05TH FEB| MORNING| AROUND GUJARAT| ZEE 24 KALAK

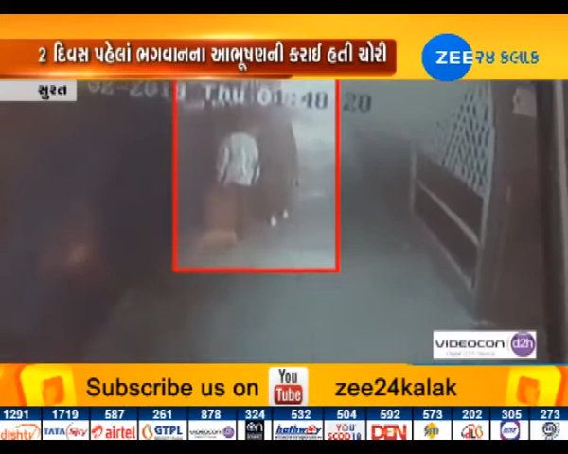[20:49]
ચોરી કરતા બે શખ્સોની સમગ્ર ઘટના સીસીટીવીમાં કેદ થઈ ગઈ હતી.